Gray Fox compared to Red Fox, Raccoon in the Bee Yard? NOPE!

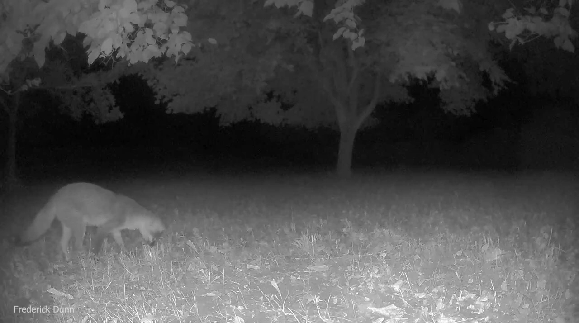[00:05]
What's it doing? Catching mice. This gray fox is a fantastic mouse hunter out here in this eastern meadow. And it does a very good job. In fact, it naps three mice in less than a minute just in the field of view of this motion-activated camera. That's pretty impressive hunting. And he hunts other things. Snakes, bugs, grasshoppers, opportunistic. The world is a buffet if you're a gray fox.
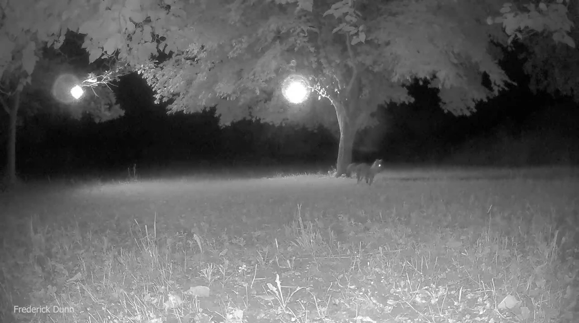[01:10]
Now one of the interesting facts about gray fox compared to red fox is that the gray fox could climb a tree. So if that was a mouse, he would go right up there. Red fox come through often, but I think they're primarily after the rabbits that we have around here.
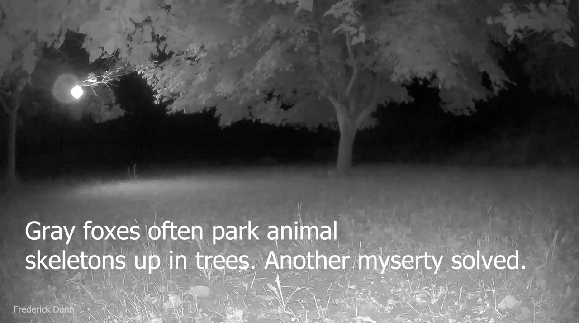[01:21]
So just so you can kind of get a quick look at the posture of a red fox. Here we go. They're pretty much the same size.
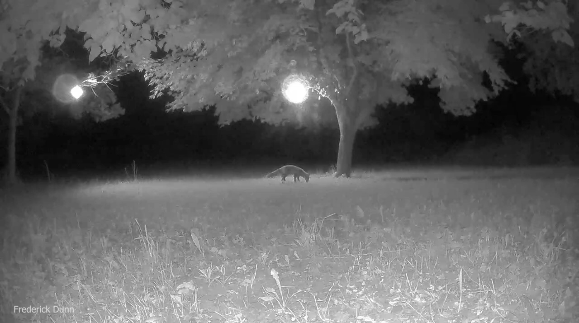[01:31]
There is a difference in tail length, but look at the shape of its head, especially when it's alert and it stands up to listen to the environment there. You see a distinction and it looks like their mouth is a little bigger.
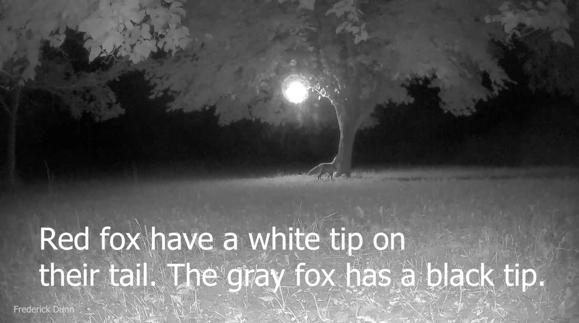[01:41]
Does not climb trees and is a wonderful hunter of also wood chucks, which I don't mind if they take those away because he ate my sunflowers.
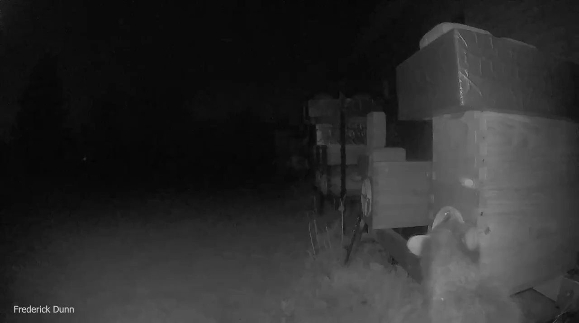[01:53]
Let's go to the bee yard. Look who's here. The raccoon. A big one. This is the first time I've ever had a raccoon visit the bee yard and she's probably got some baby raccoons out there in the woods. She's clamoring around trying to figure out how to topple or cause some mischief with these beehives. Wait, don't you have alarms out there? Yeah, they do. And that's why that raccoon didn't stick around. Motion activated alarms at night keep things out of your bee yard.